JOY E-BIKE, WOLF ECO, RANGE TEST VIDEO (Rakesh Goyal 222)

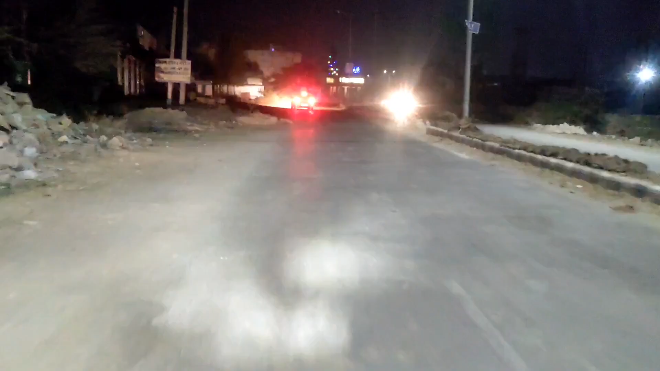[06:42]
कर लिया है मतलब यह बोजुंदा आ चुका है यहां पर बड़े-बड़े स्पीड वेकर है इससे मालूम पड़ जाता है कि यह बोजुंदा आ गया